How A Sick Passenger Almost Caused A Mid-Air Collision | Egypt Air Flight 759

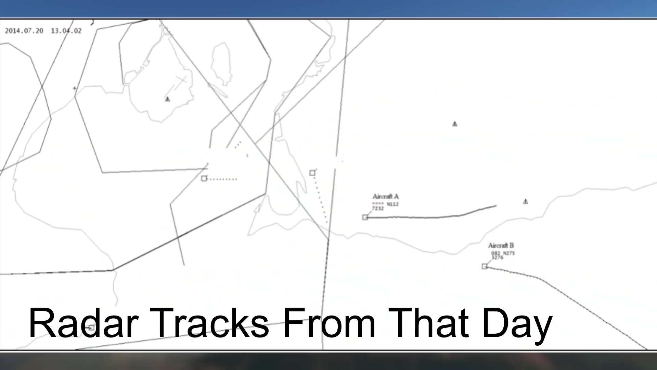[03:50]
On the ground when the investigators went over the radar tracks for the flight they saw that the cessna's radar track was missing a lot of crucial information like its altitude for example.
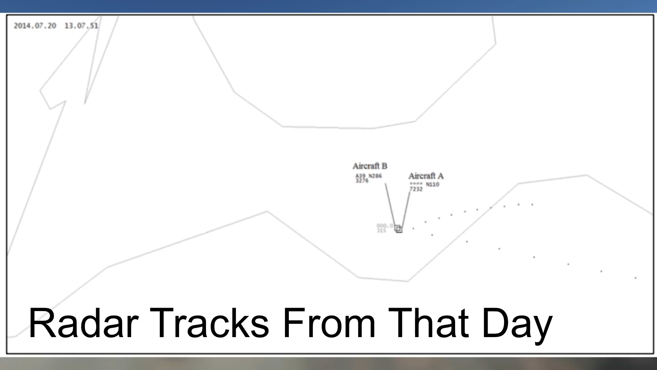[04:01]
The transponder of the cessna was supposed to broadcast a whole host of information about the plane including altitude but for some reason it didn't.
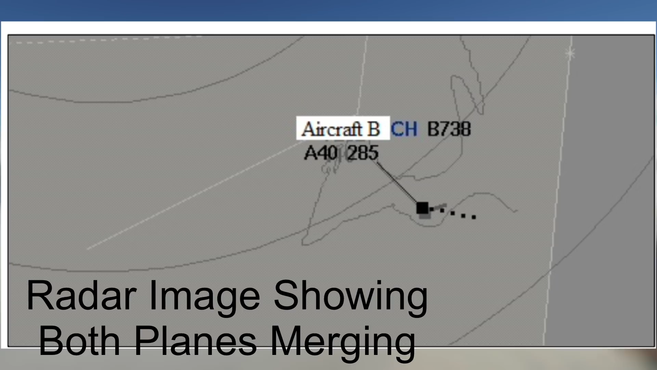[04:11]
It wasn't enough to just turn on the transponder,